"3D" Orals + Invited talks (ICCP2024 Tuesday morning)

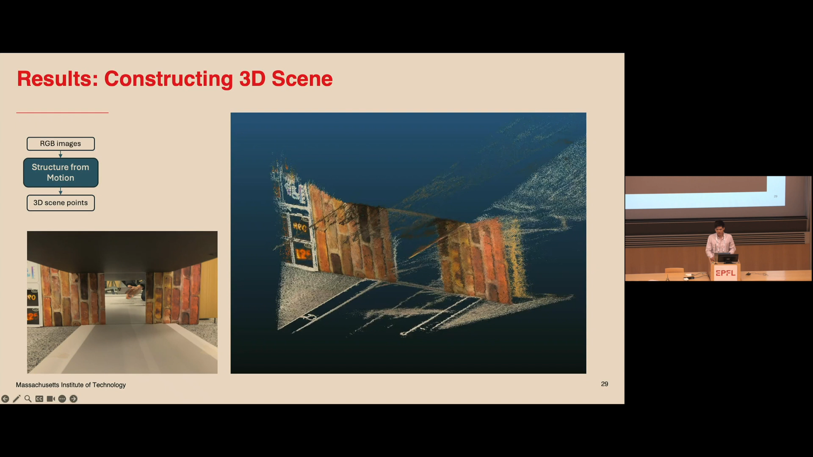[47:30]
so we use RGB to compute the scene points using structure from motion. Yeah. And then with the LiDAR points, we run our reciprocal algorithms. We only detect very few points, like up to 3 points per frame, so we accumulate points over multiple frames.
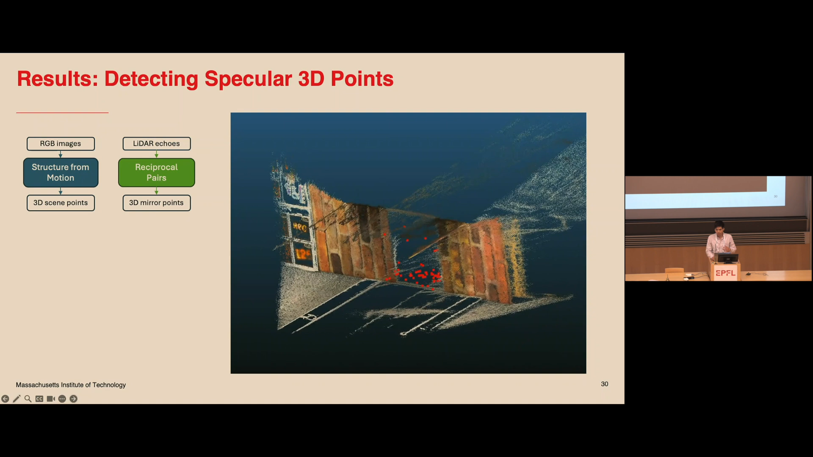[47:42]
And because in this case we have floor and the ceiling, so we're able to detect points on the bottom and near the ceiling. And then finally, we just do a mesh reconstruction of the 3 points to get much denser surface reconstruction.
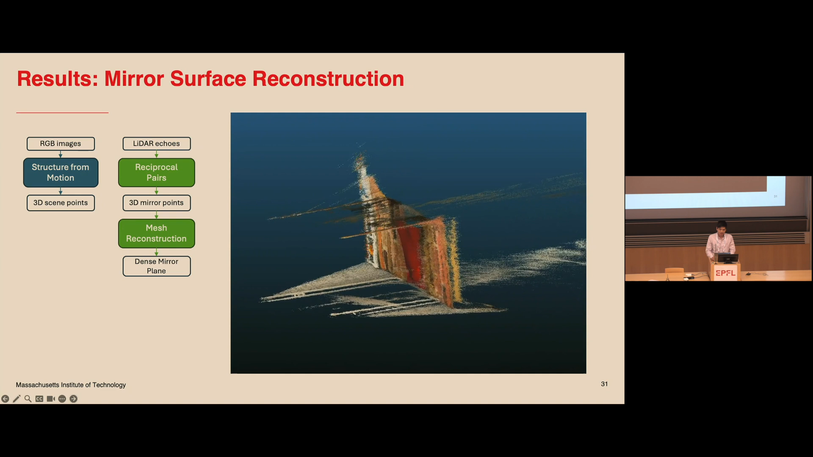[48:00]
This also helps to filter out actually noisy detection. And so because we know the true surface location, we can actually curl away the incorrect reflection behind the mirror.
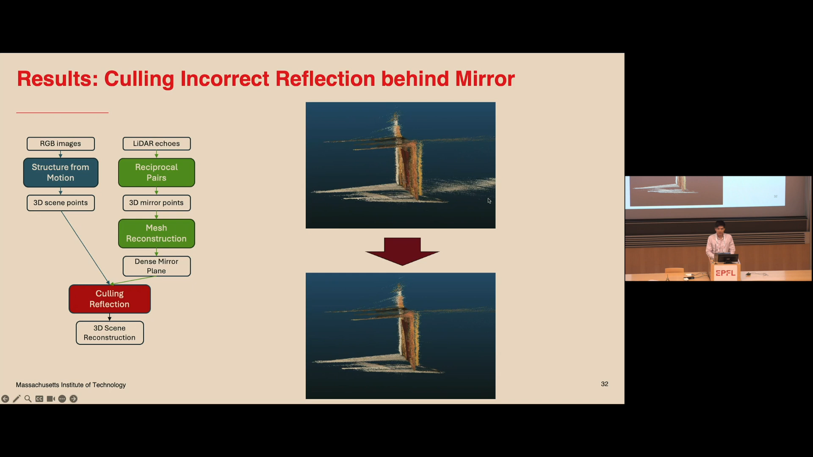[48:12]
And yeah, finally, I show some different result where we can use the left sidewall of left of the mirror on a sync scenario to detect the mirror,
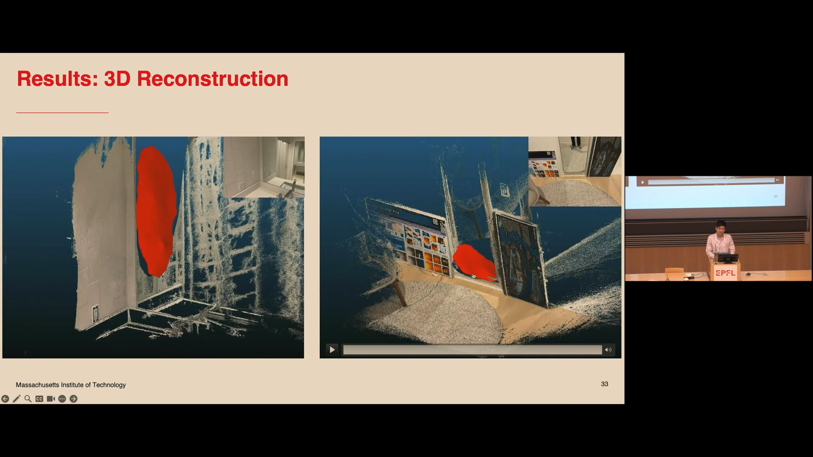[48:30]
or we also show in detecting a bottom side of a big mirror in a room. And our method also can also enhance segmentation.